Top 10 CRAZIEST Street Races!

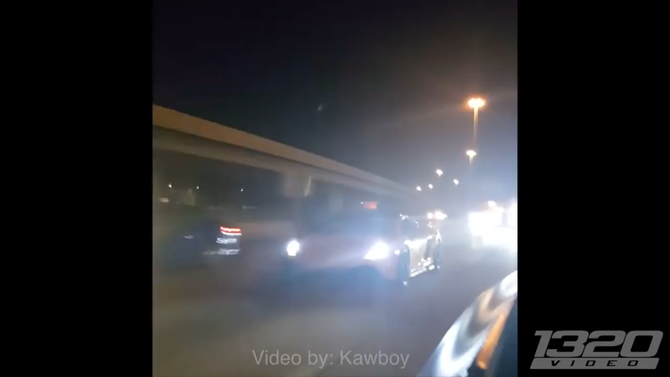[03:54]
Basically, there was a roll race happening, and they're in it to win it,